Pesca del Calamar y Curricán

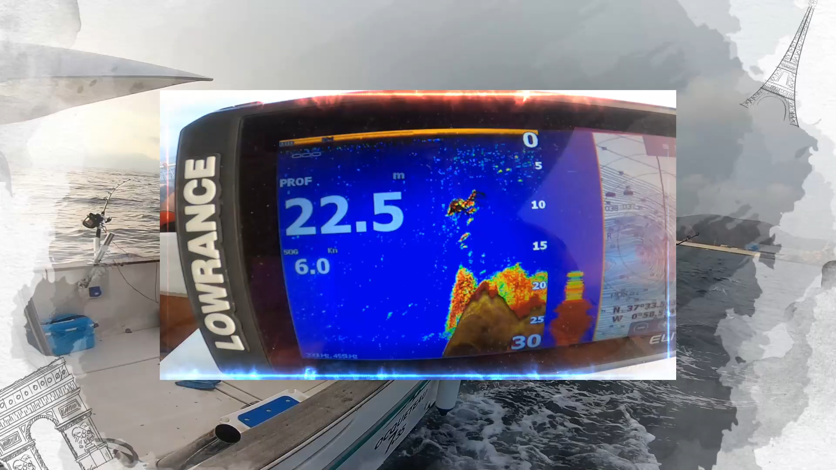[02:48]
On screen: depth 22.5 m, speed 6.0 kn
Y esto es lo que vemos pasando por encima del barco de la isla de Escombreras.
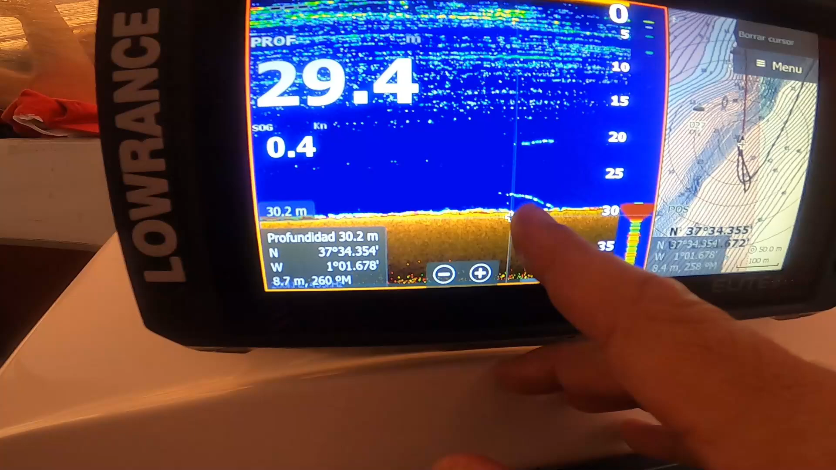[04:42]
On screen: speed 0.4 kn
¡Voy a ver la pantalla! ¡Ay que es la marecha arriba!
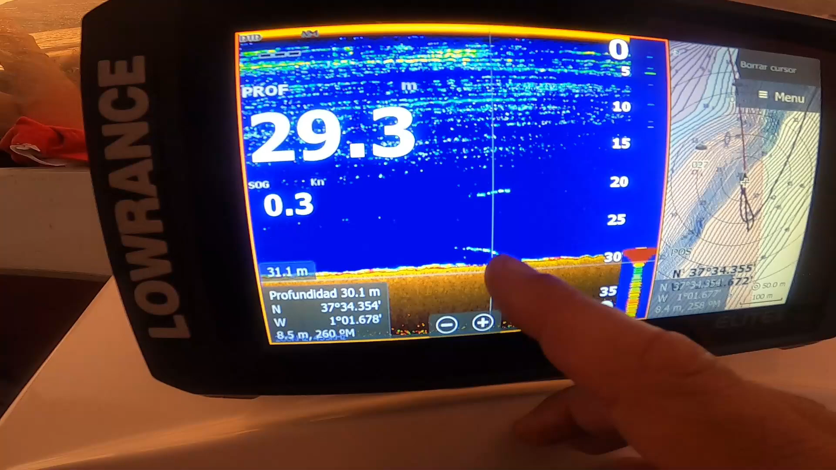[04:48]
On screen: depth 29.3 m, speed 0.3 kn
¡Papá, hay que es la marecha arriba! ¡No, eso no es nada! Esos son pecescillos pequeñajos o corrientes, en brea.